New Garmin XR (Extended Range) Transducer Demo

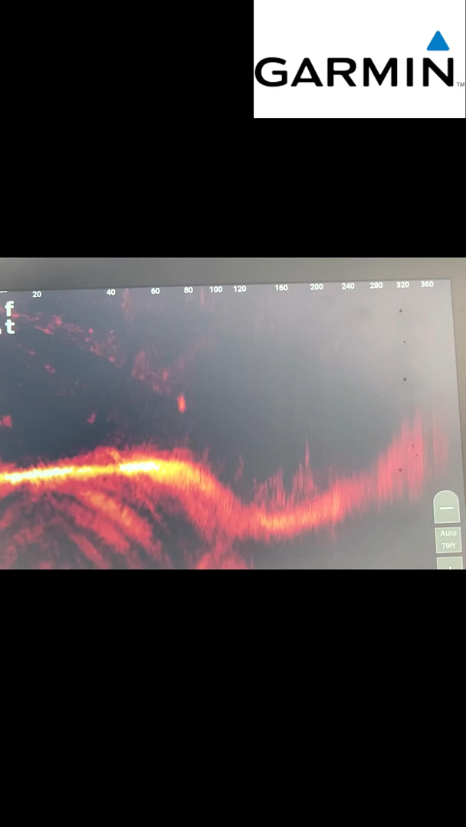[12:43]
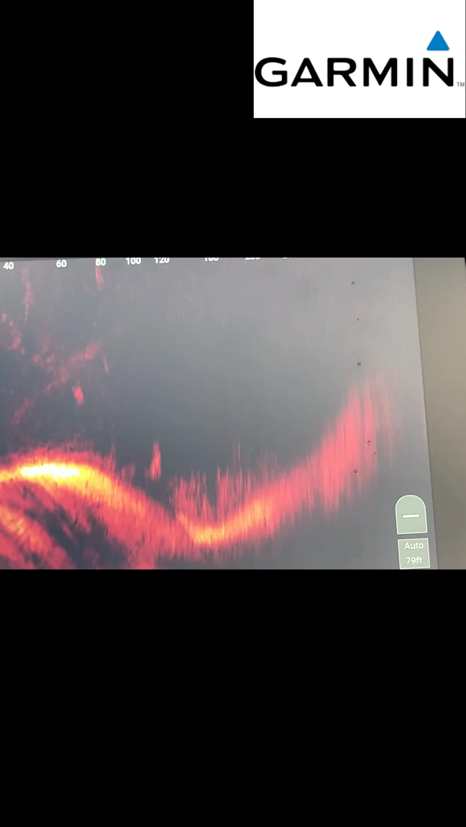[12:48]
there's a couple fish from around there but I mean that's 100 120 feet out if I can stay in the ditch
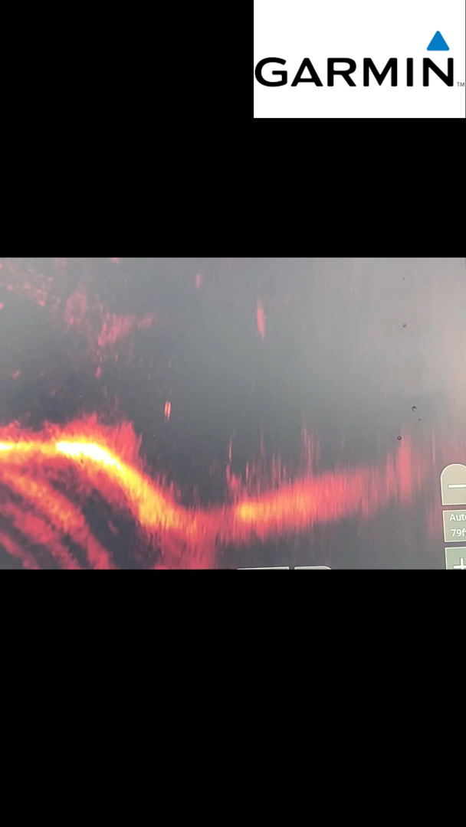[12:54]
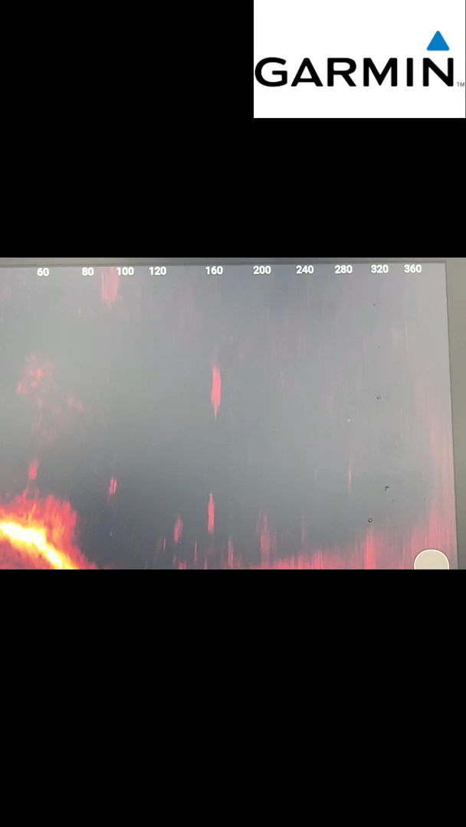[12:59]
I think that's the fish there it's 160 feet all that's 160 feet so definitely can shoot out further that's for sure you can cover water a lot quicker
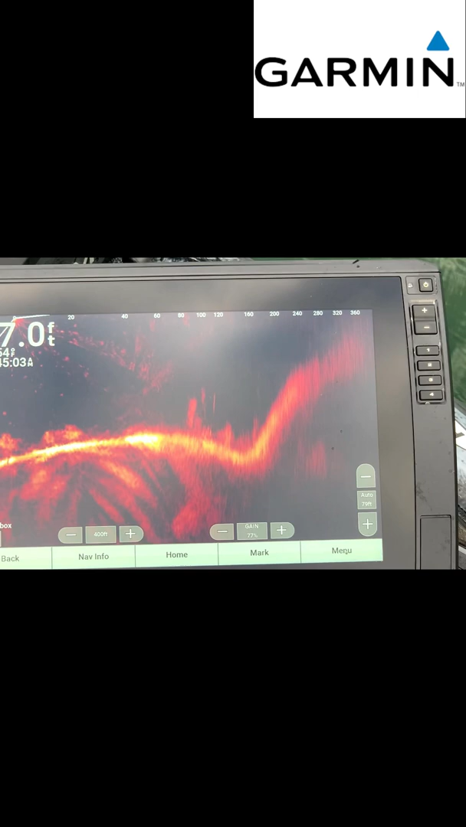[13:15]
but I could see how this would be beneficial to somebody who fishes open water in the winter time or the summer time some of the South Carolina lakes like Murray where you're chasing bluebacks I could see how this would help where I'm at right now it would definitely help deep clear spotted bass lake but I think for you know James River Potomac River shallow water high rock
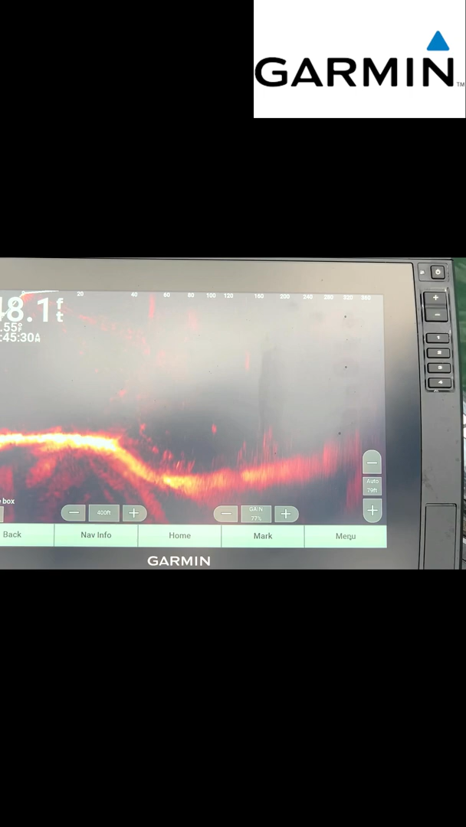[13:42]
you know I I don't know that this would be beneficial the one thing I did notice for my trolling guys is
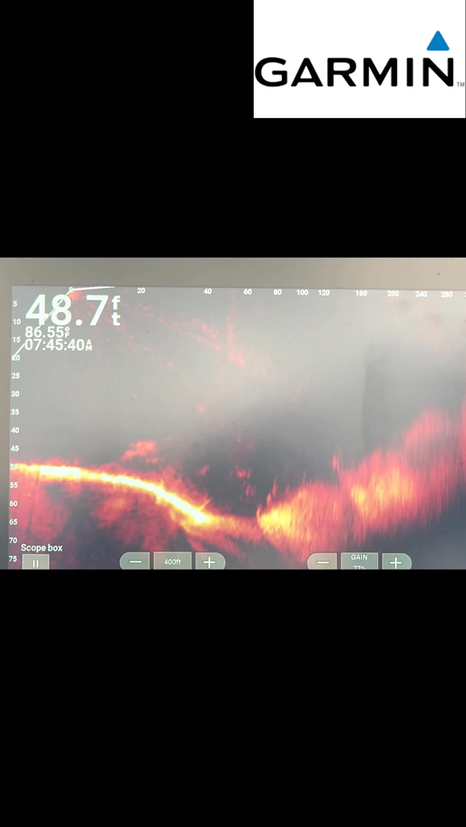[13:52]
On screen: depth 48.7 ft, water 86.55°F
when I'm moving around it doesn't distort very much at all like the walleye guys
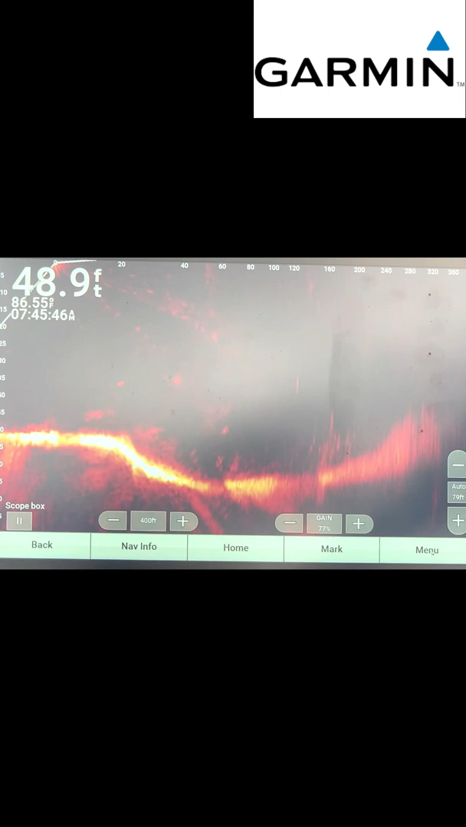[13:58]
On screen: depth 48.9 ft, water 86.55°F
if you use your trolling motor for trolling you can definitely see out you know
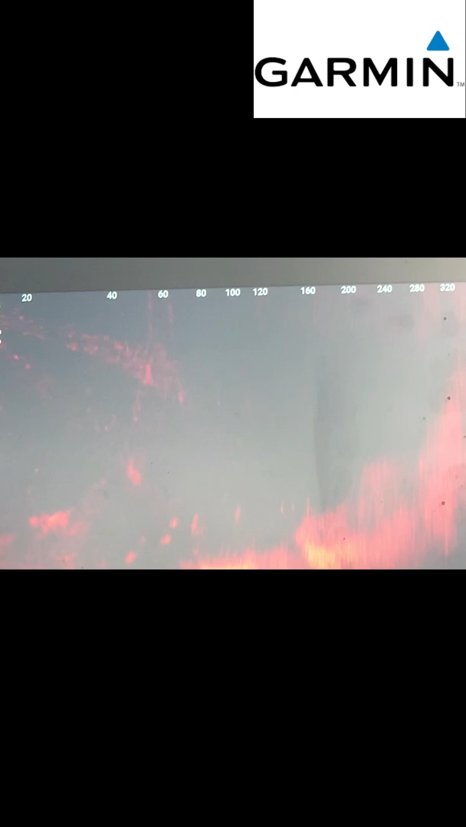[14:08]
160 200 300 feet if I dialed it in a little bit better I'm sure I could see out further but
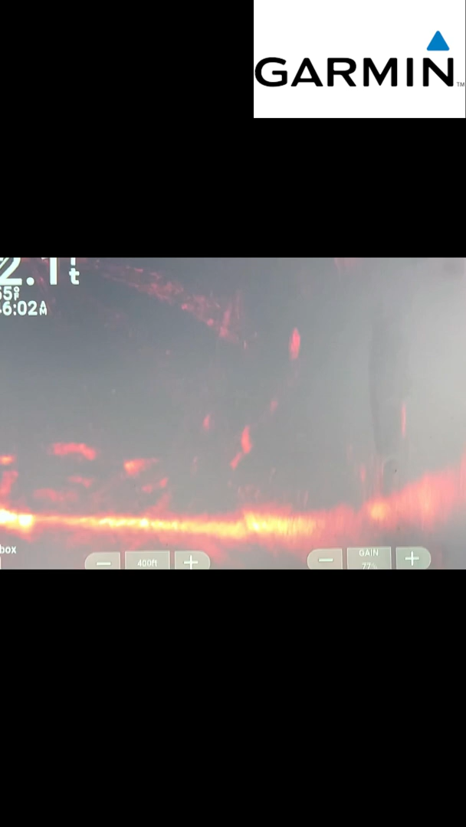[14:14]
um if guys are trolling with a trolling motor I could definitely see walleye guys musky guys
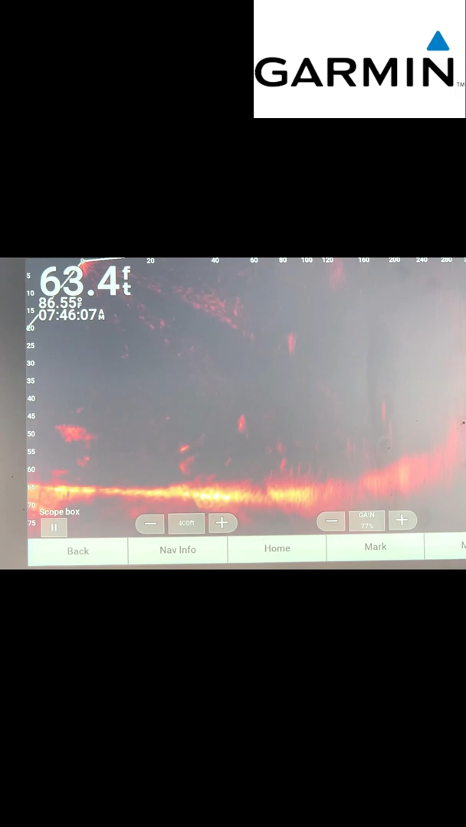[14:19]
On screen: depth 63.4 ft
trout and salmon guys I could definitely see getting over top of these fish and running your running your bait through them trolling but
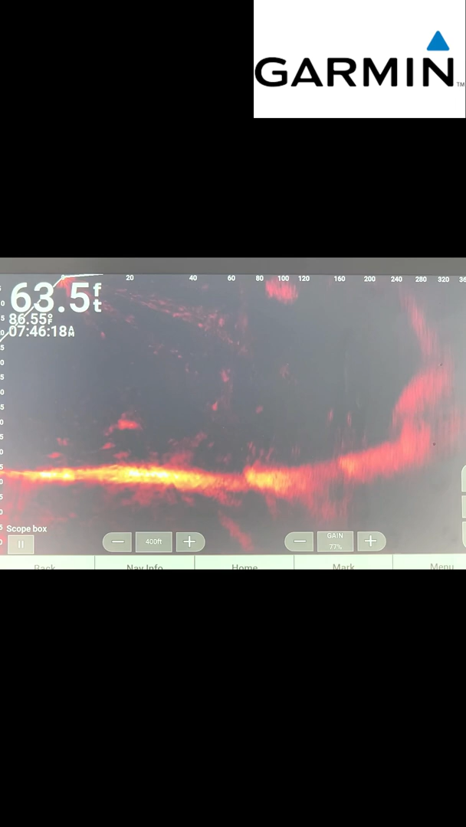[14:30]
On screen: depth 63.5 ft
there's no distortion when you step on the trolling motor and start moving now I'm sure there will be when I put it on full blast but
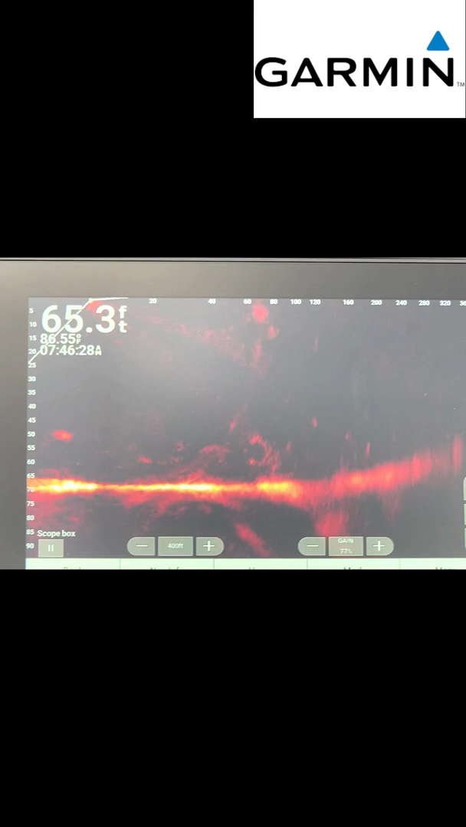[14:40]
On screen: depth 65.3 ft
nah it's still pretty good
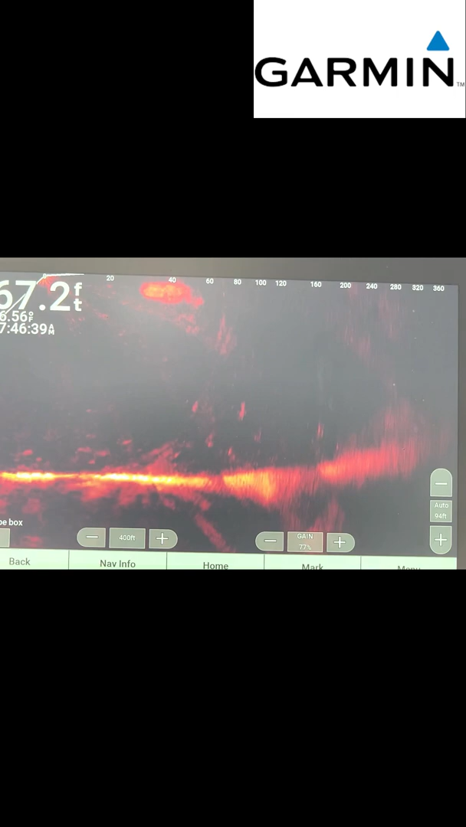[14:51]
you can see all that bait fish there's a bank but I mean the cool thing about this is I can I can pull into a creek drop the
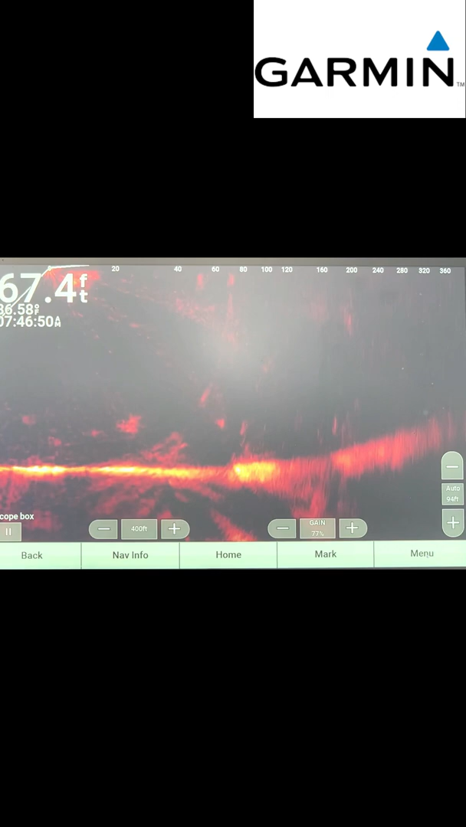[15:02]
trolling motor put it on high and yeah I may miss some stuff because I'm flying down the bank but that's wide open
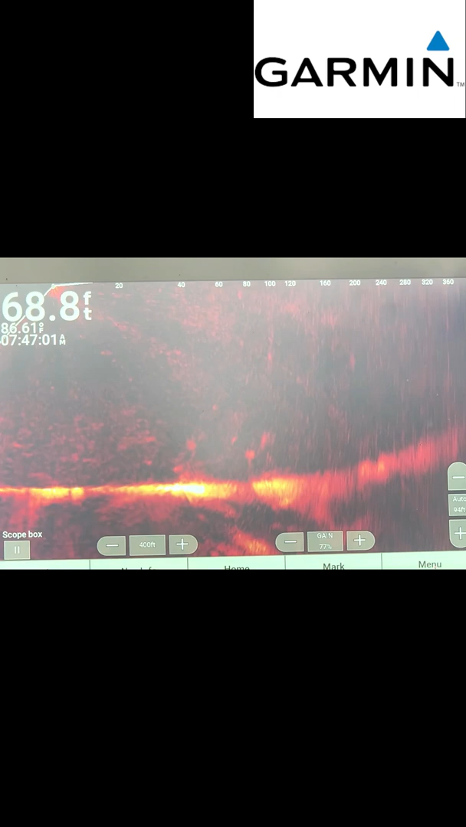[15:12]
On screen: depth 68.8 ft
and I'm not missing I mean if as long as I'm moving it around I can see how much bait or how much fish are in a particular creek if there's if I'm in the right place I'm not going to miss
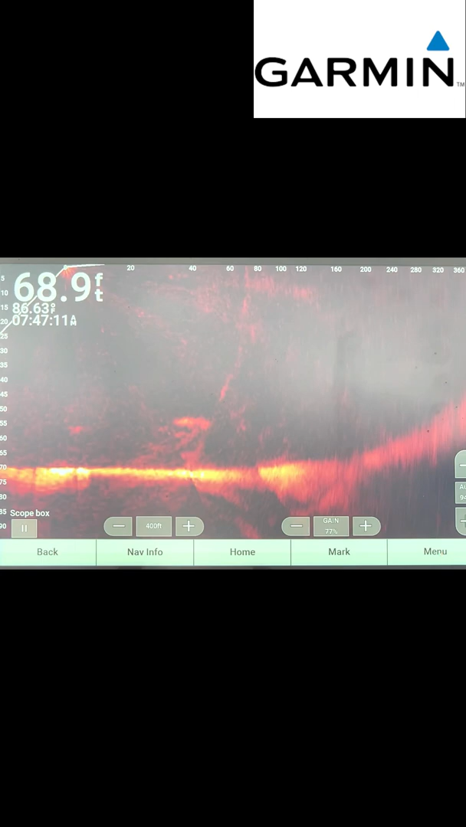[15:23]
On screen: depth 68.9 ft
it and obviously once you get close to a big pot of bait or something you're going to slow down turn it down dial it in a little bit and look a little bit closer but as far as covering water fast
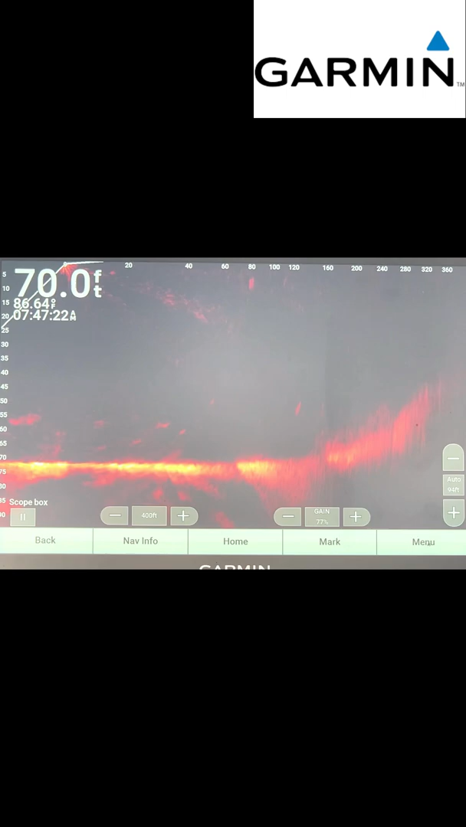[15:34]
On screen: depth 70.0 ft
and efficiently this is definitely going to help me all right so we just tested out the new Garmin XR transducer